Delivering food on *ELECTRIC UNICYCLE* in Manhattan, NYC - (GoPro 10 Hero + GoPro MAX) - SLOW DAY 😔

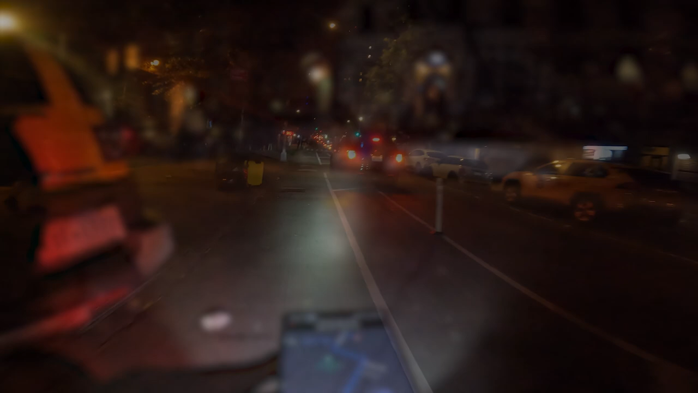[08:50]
Turn left on to lexington avenue then your destination will be on the left
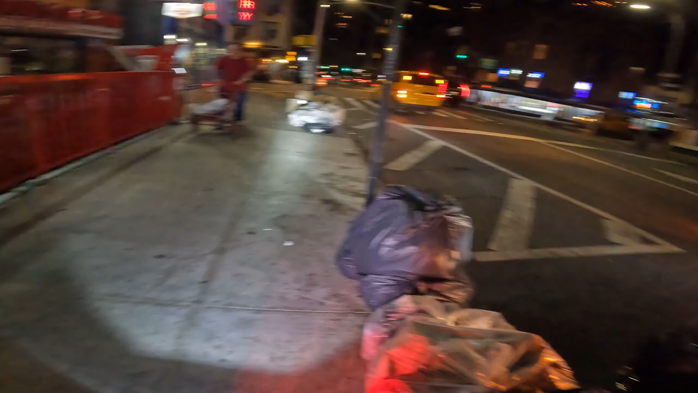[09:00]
They said it's a hotel I don't see a hotel here like what the hell Gave me the wrong address.
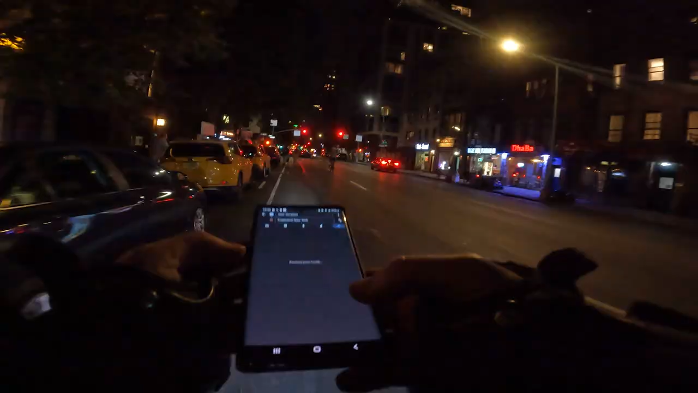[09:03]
Thank god. It's not that far away In 1000 feet your destination will be on the left